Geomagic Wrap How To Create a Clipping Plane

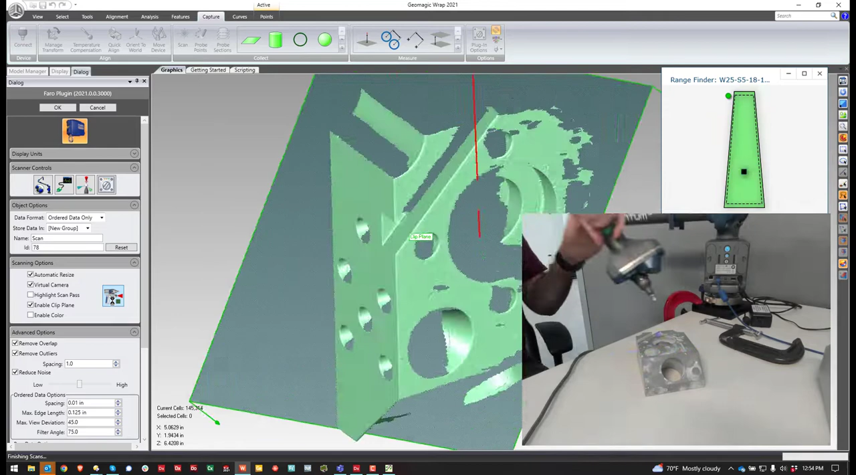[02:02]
So now, as I scan, it automatically crops the table out.